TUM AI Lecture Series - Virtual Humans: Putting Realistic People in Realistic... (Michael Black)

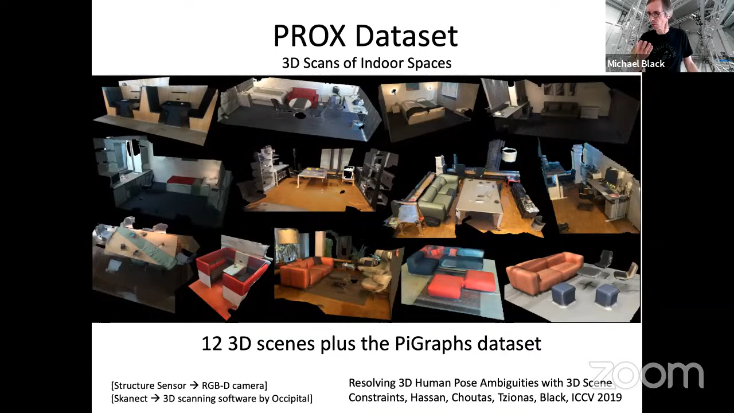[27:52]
And we also used the pie graphs data set, uh, and, um, and that gave us a bunch more scenes. And then we, uh, used our fitting methods, uh, in this case, um, simplify X, but we extended it to, uh, fit to use depth data as well as, um, RGB data. And on the left, you see input image, uh, middle, you see the overlaid, um, simple X body and on the right, the 3d scene and the body rendered.
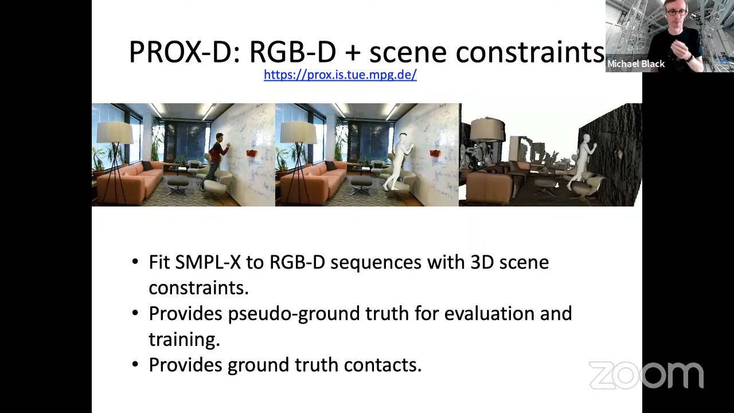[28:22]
So, um, yeah, so this, in addition to estimating the pose, we estimate the contacts, um, with the world. And in doing the fitting, we introduced a couple of things, which helped a lot.
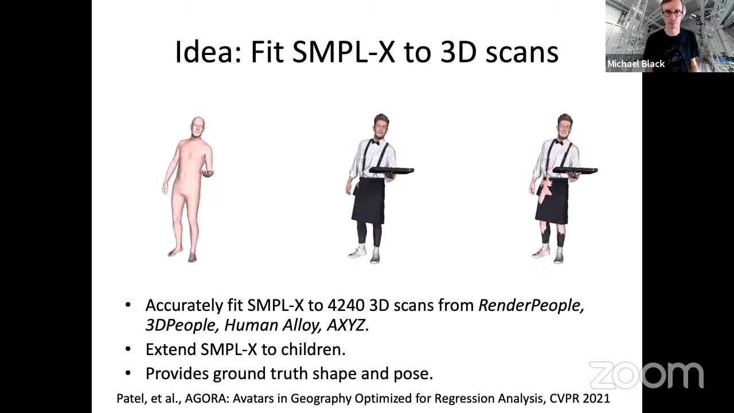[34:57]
And there's a lot of children in this dataset. And then we fit the body to these to get ground truth shapes.
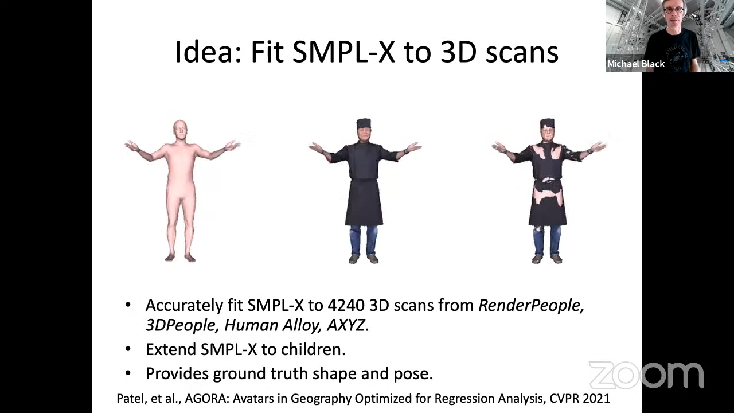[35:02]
So on the left, you see the, the, uh,
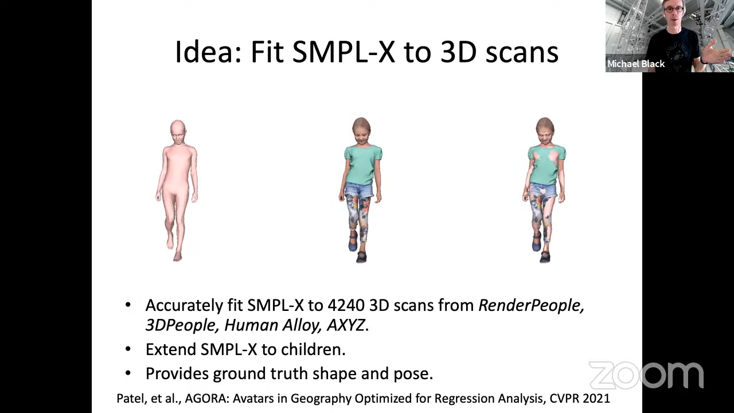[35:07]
simple X body in the middle, you see the, um, a rendering of the scan and on the right, you see the, the body and the scan together.
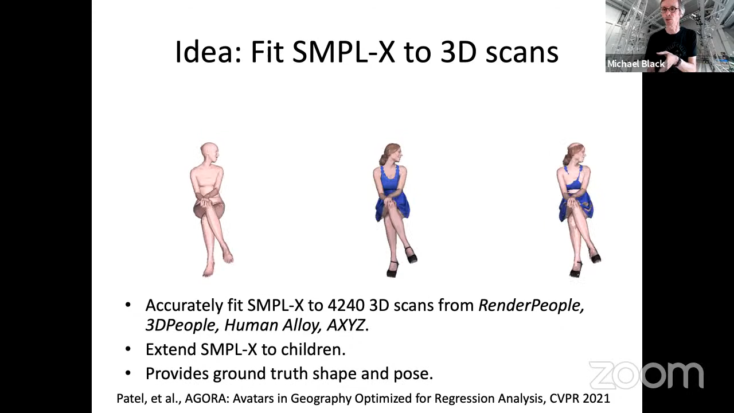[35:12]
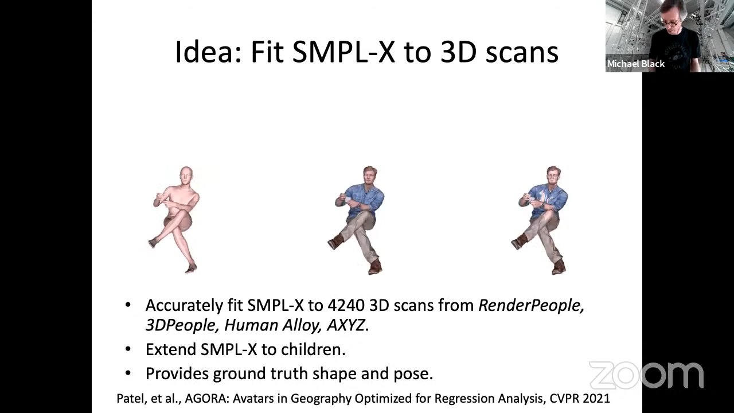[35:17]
So, um, let me tell you a little bit about how we do this. Uh, we take the scans, the input scans.
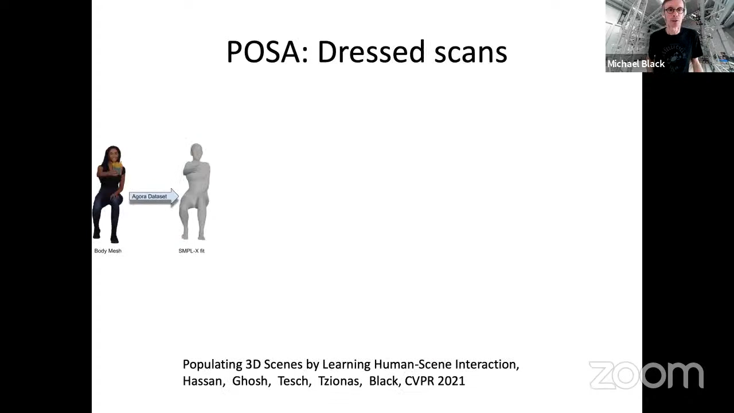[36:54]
Uh, so now armed with that, if you give us a body mesh, uh, we'll, we could fit simple X to it. Then we just do what we did before, which is a sample feature map, do this optimization, um, put the scan in the scene, but this case, we don't update the pose of the scan. We could just keep it as free.
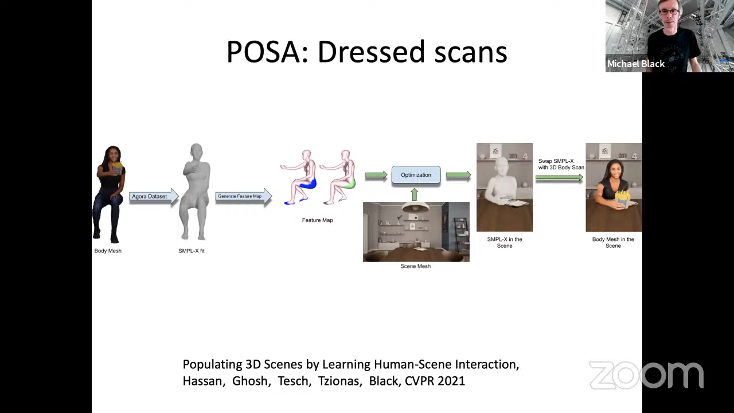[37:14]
And with that, we could take a scene like this, um, put the simple X body in there and then just swap out the, uh, the simple X body and replace it with a render person body.
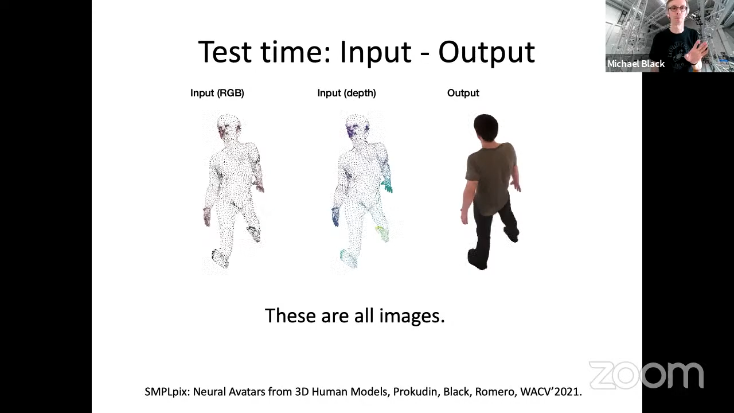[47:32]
It's just RGB points and RGB depths color coded here. So you can see it and, uh, simple pics generates the images on the right. Okay. The nice thing is because, oops, sorry.